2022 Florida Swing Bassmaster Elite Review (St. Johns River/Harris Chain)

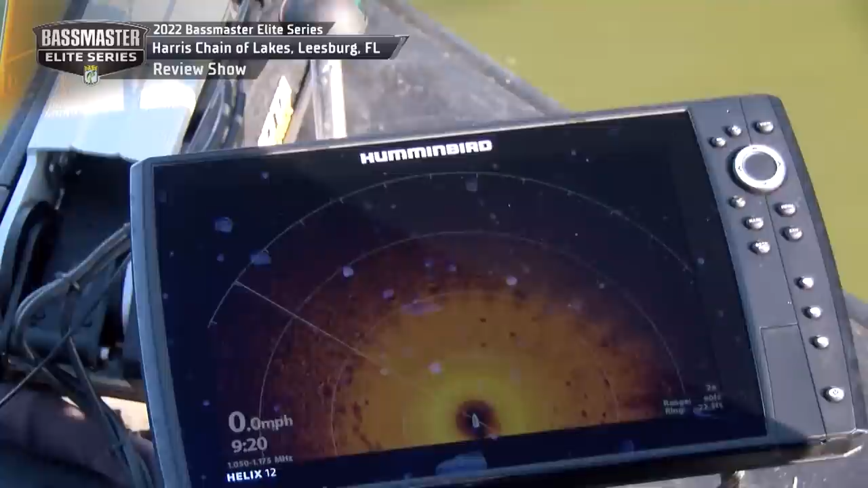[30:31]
On screen: speed 0.0 mph
20, 40, 60, they're 80 feet away. But they're just going left and right. They're going right down this bracket. They're swimming. They're not sitting still.
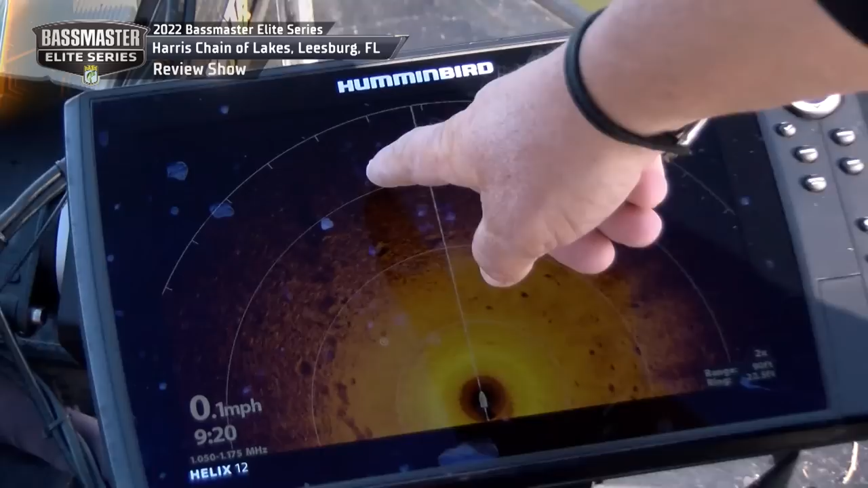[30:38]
On screen: speed 0.1 mph
That's a pretty good size one right there, but they're all moving. That white dot right there, see how it moved over here this time?
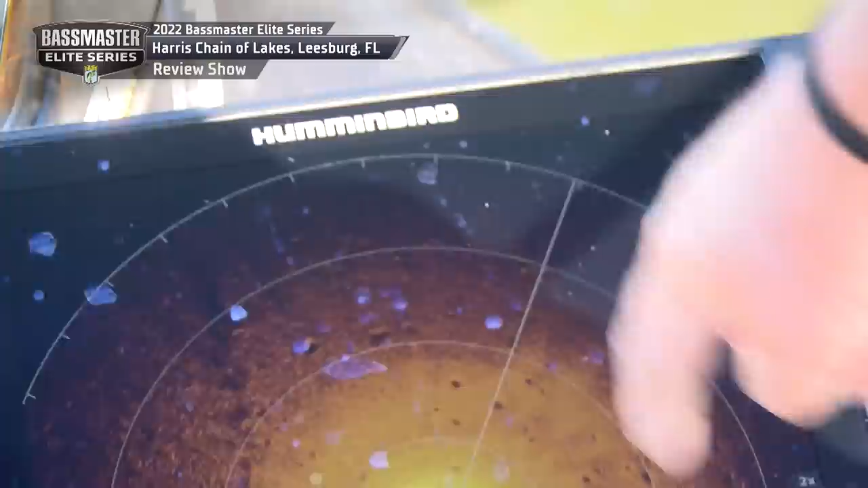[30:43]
Boat's not moving. That's how many they're just coming through.